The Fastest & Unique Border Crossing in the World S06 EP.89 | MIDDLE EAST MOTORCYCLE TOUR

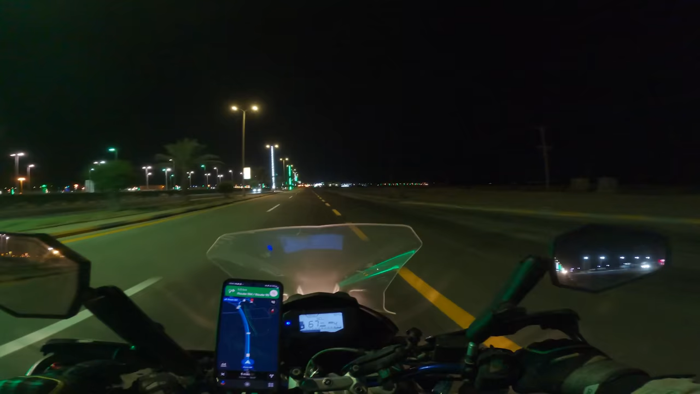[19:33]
तो हार्डली कोई 3-4 किलोमीटर दूर है। यहाँ पे ऑलरेडी जो है वो सऊदी पुलिस जो है वो बड़ा एक्टिव है आज ना, तो इधर उधर चेकिंग वगैरह जो है ना वो बॉर्डर से पहले ही कर रहे हैं।
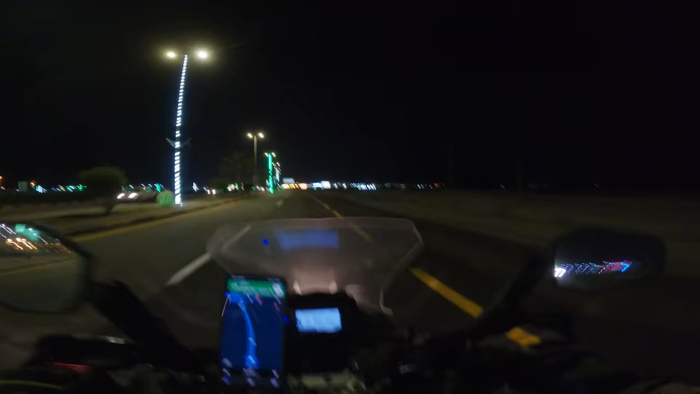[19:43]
यहाँ पर आप देखेंगे कितनी ज़्यादा गाड़ियाँ खड़ी हुई हैं जो कि कतर की तरफ जाने के लिए,
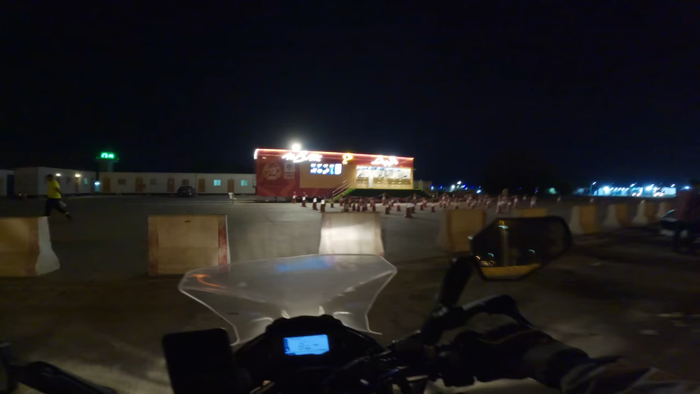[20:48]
मैं तो आगे गुजर रहा था तो नज़र पड़ी गई कि यहाँ पे कुछ मिल रहा है।
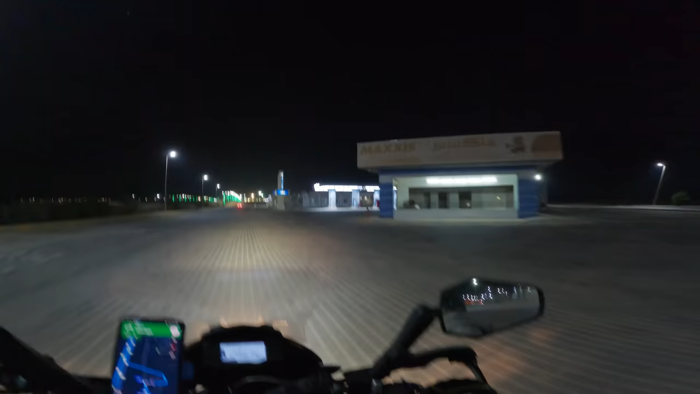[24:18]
यहाँ पे हो सकता है कि ना ही हो रूम ना, लेकिन पूछने में कोई हर्ज नहीं है।
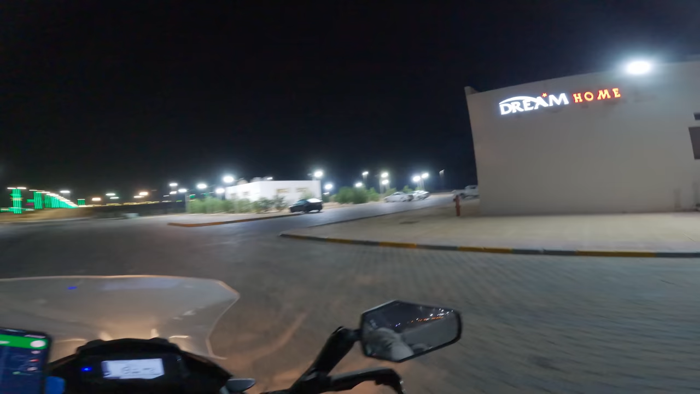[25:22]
तो लोग यहाँ पे हैं, गाड़ियाँ भी खड़ी हैं, लगता है कि मे भी हमें मिल ही जाए यहाँ पे।